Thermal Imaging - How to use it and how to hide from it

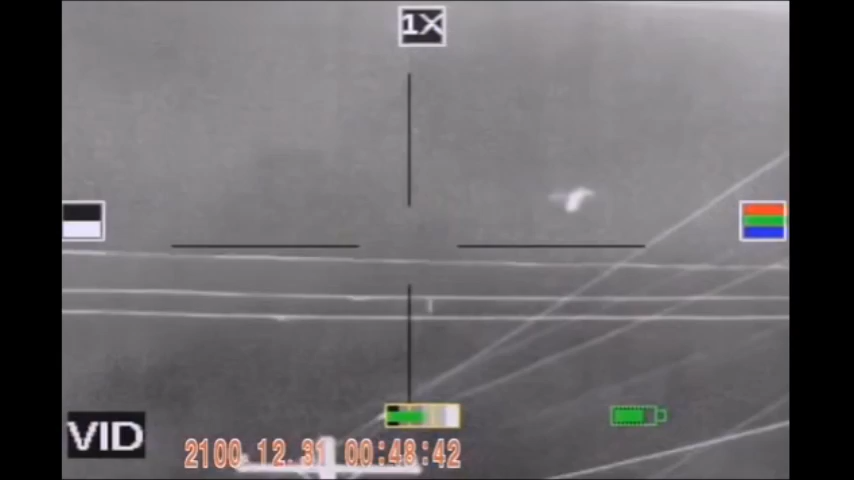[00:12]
Hello YouTube this is Urban Survivor here and today we're going to be discussing thermal or infrared imaging and also how preppers can potentially use it to their advantage and
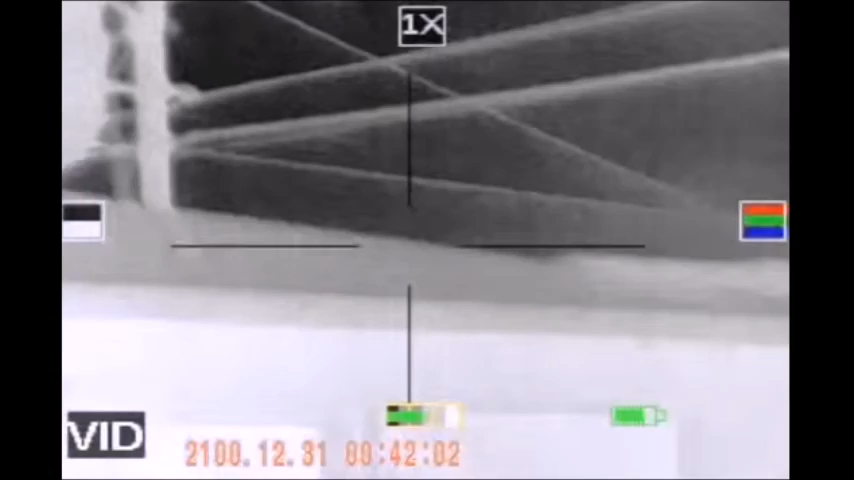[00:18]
also how to hide yourself from it so infrared is the wavelength that's just greater than that of red in the visible light
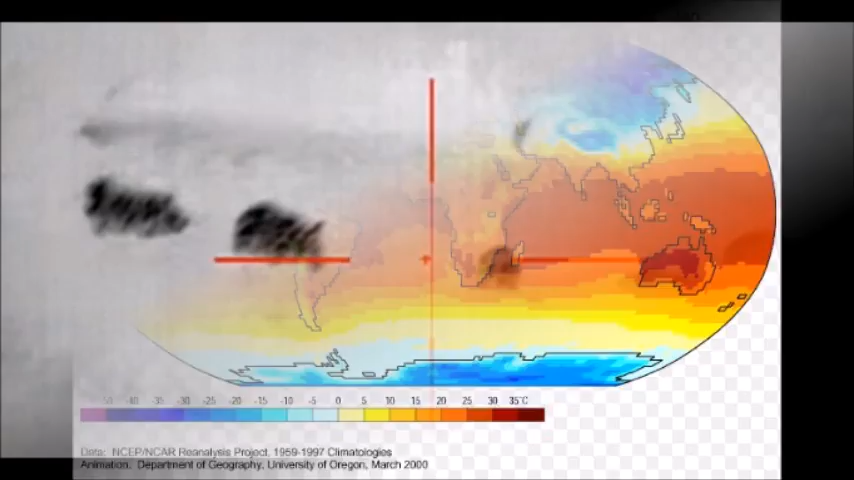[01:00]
to locate game and also by the military and law enforcement and law enforcement can use thermal imaging to find people hiding in the dark and running through trees and
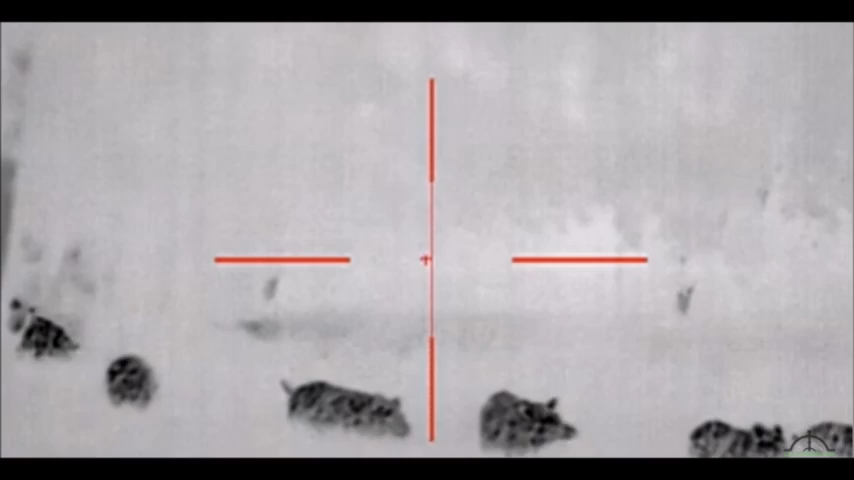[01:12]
they can even detect marijuana grow operations
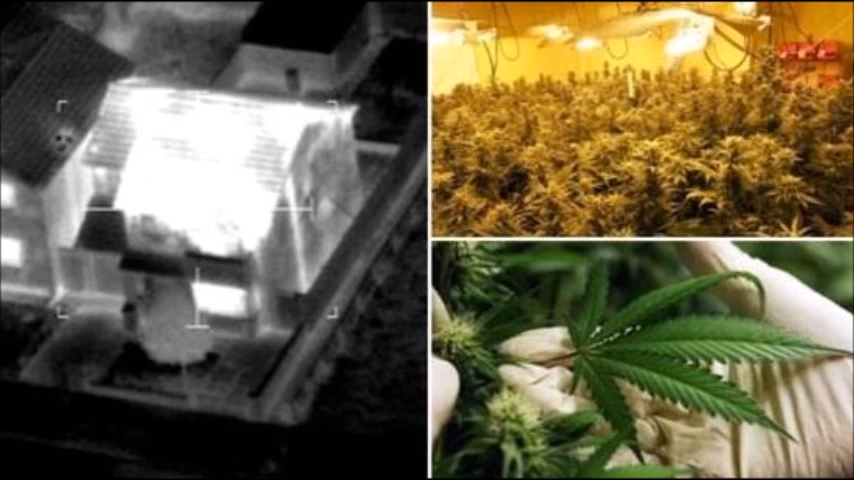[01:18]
using thermal imaging so before we dive in I want to dispel
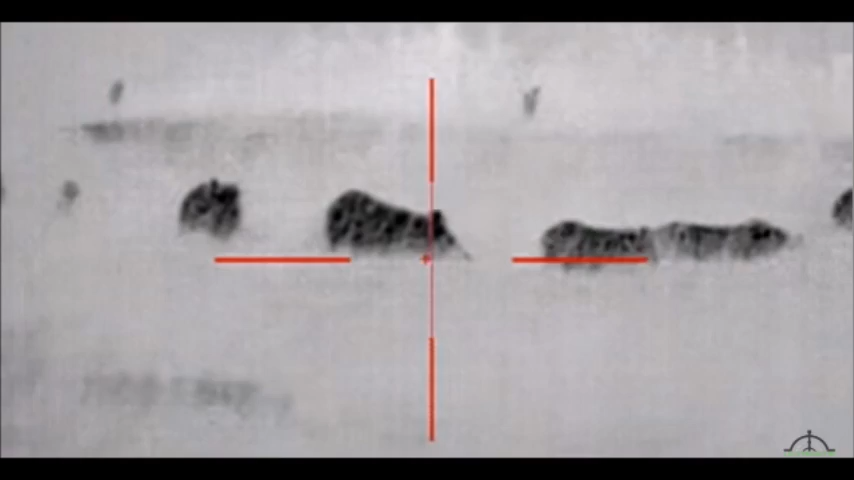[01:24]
some of the common myths about thermal imaging so thermal imaging cannot see people
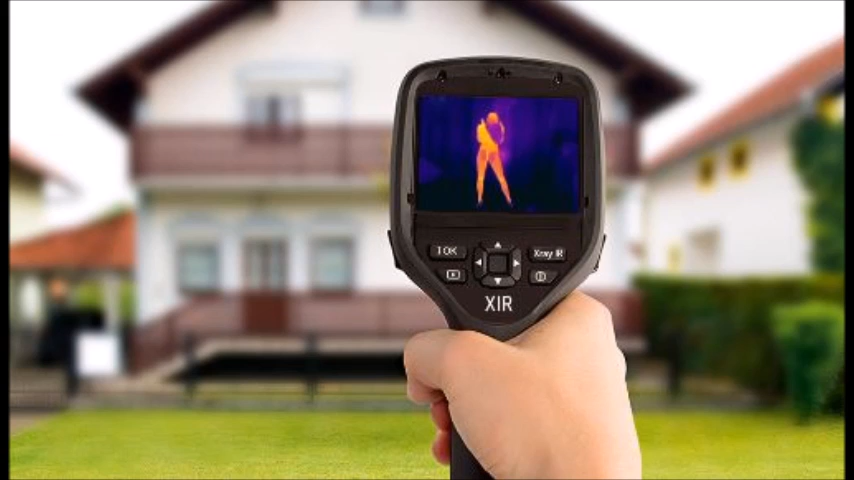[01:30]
through walls and it can only detect things in its line of sight that give off heat also it cannot be used to determine if a suspect is carrying a gun
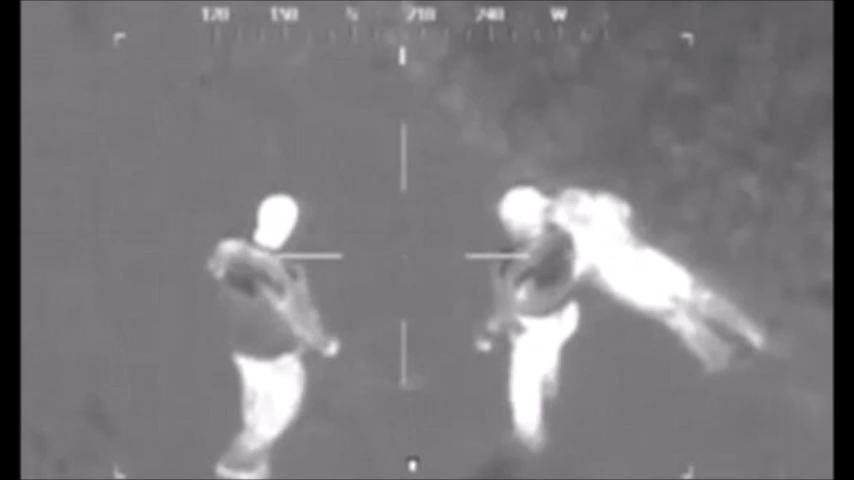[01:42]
somewhere on their body or something like that it can be used to see people in the dark and detect other heat sources as well and when you're looking at thermal imaging generally speaking objects that appear either to
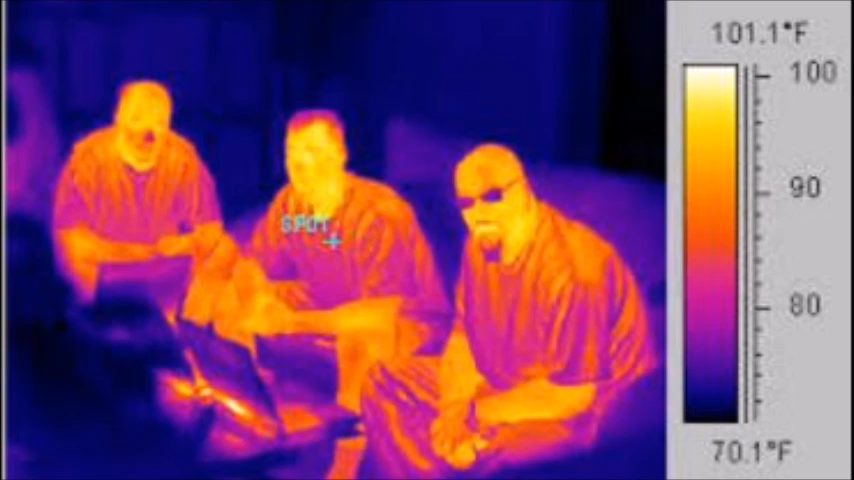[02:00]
On screen: scale top 101.1°F, scale bottom 70.1°F
be purple or blue usually are cooler and the yellow and red objects are generally a lot warmer so first off let's look
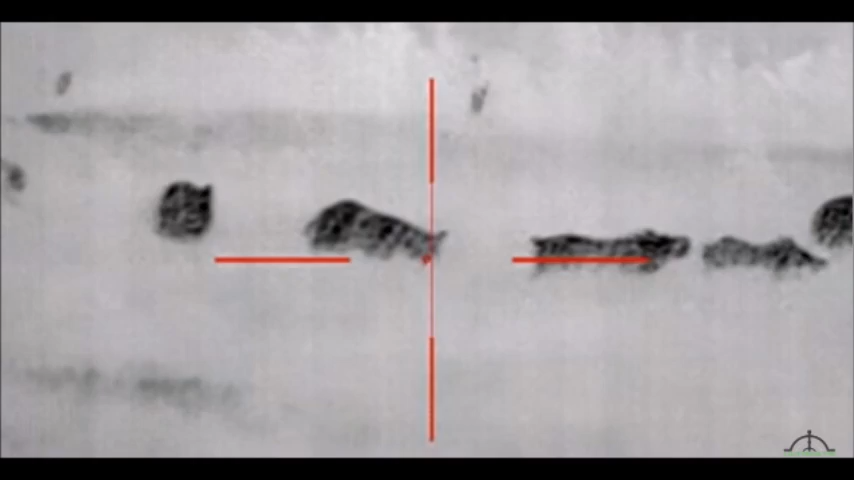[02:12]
at a few different ways that a prepper might be able to use thermal imaging to their advantage